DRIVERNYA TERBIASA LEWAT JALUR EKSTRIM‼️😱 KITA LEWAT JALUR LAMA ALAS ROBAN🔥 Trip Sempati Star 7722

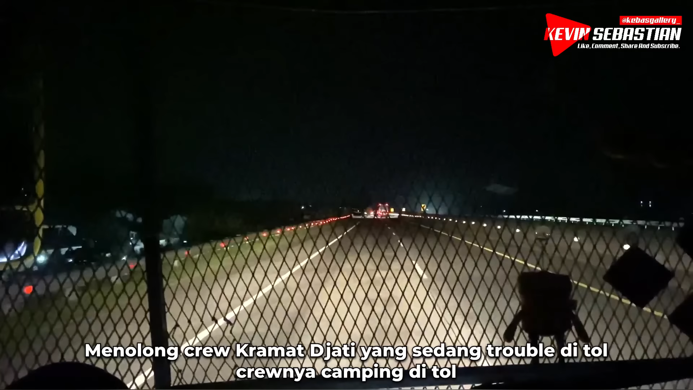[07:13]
Ini kita exit Pekalongan, teman-teman, karena infonya
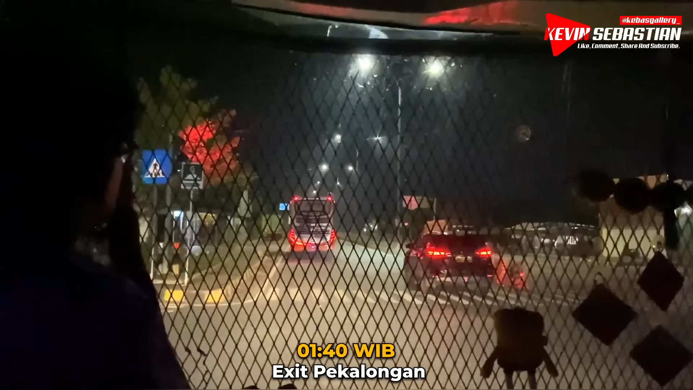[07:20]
mau menurunkan penumpang, ada yang turun di daerah Batang.
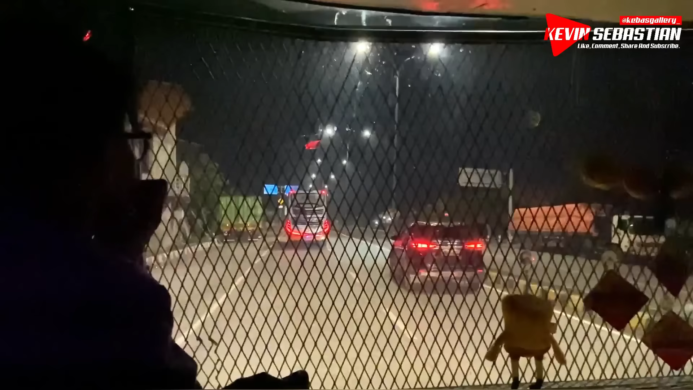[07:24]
Jadi kreo memilih untuk keluar tol Pekalongan, teman-teman.
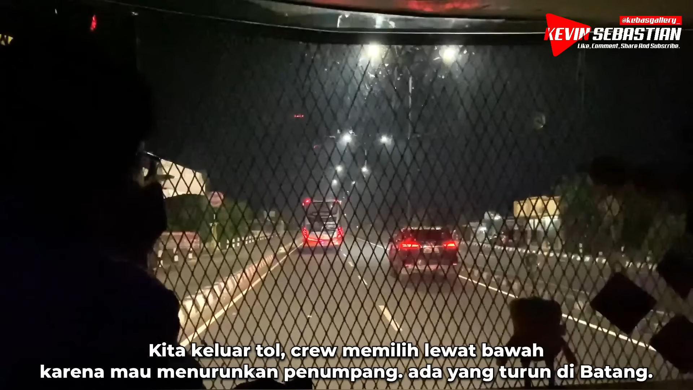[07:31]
Kemungkinan nanti kita akan lewat Pantura dari Pekalongan 14 sampai daerah Kendal atau Ngaleri.
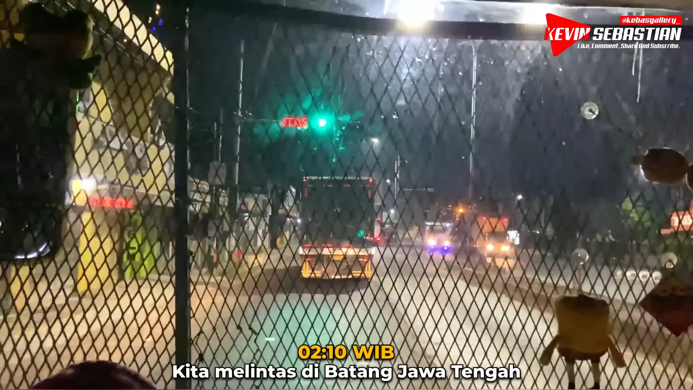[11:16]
Jam 2 lebih 10 kita melintas di Batang, Jawa Tengah.
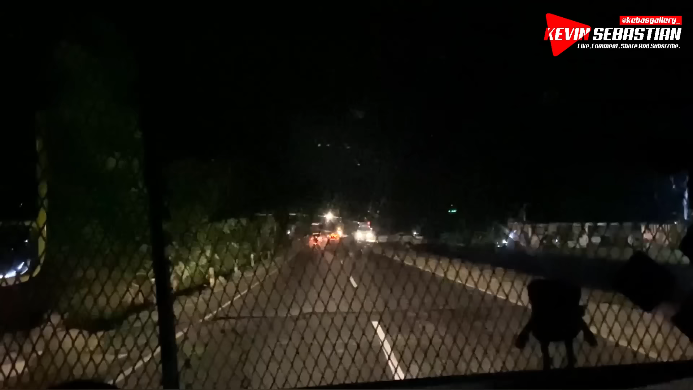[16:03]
Wah, nampaknya kita lurus, kita lewat jalur lama nih teman-teman. Alas Roban.
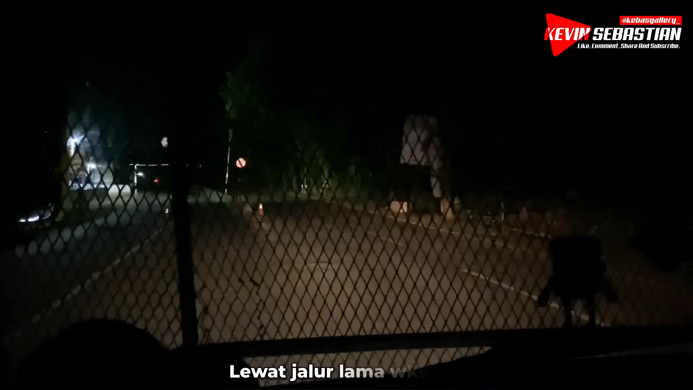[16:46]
Jalur yang cukup mistis katanya, jalur angker.
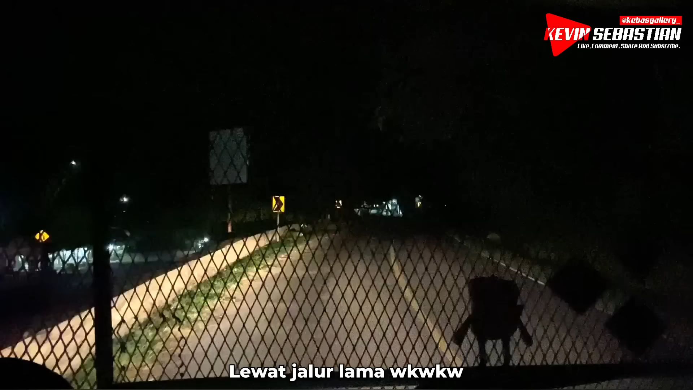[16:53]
Ini jalur lama dulunya, ini memang khusus untuk bis sama truk.
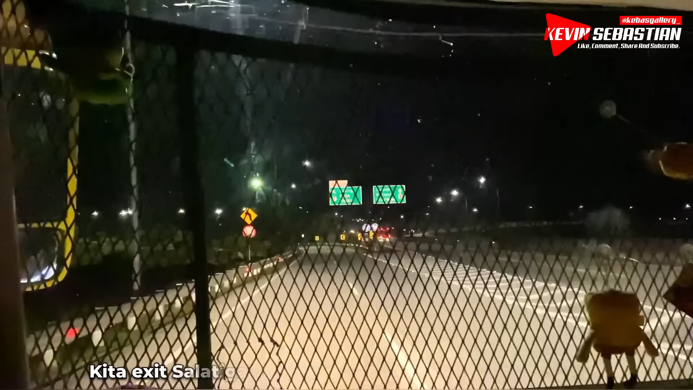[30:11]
Oke, kita exit Salatiga. Ini kita akan menurunkan penumpang infonya.